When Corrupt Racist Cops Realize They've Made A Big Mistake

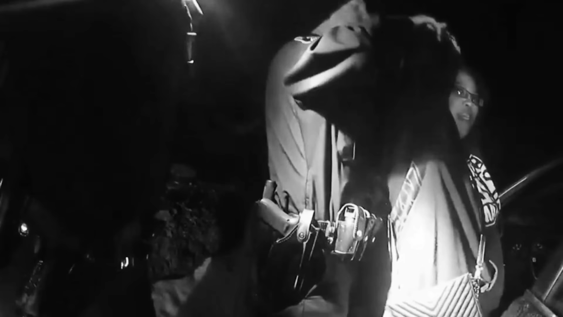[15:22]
and numerous officers immediately approached her with their hands resting on their holstered firearms. Miss Hughes was wearing a Black Lives Matter sweatshirt with her cousin's name on the back.
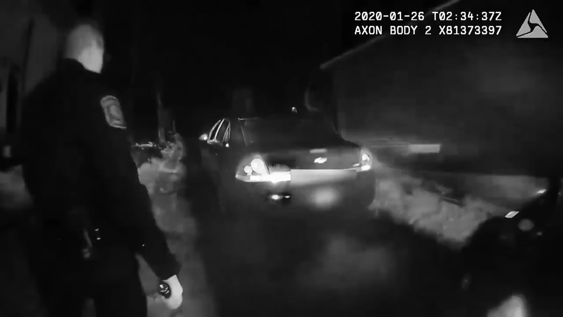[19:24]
Meanwhile, another officer continued to watch as Melissa remained in the vehicle with the three children. Ma'am, could you roll your back windows down again? For what? Just to make sure I can see back there.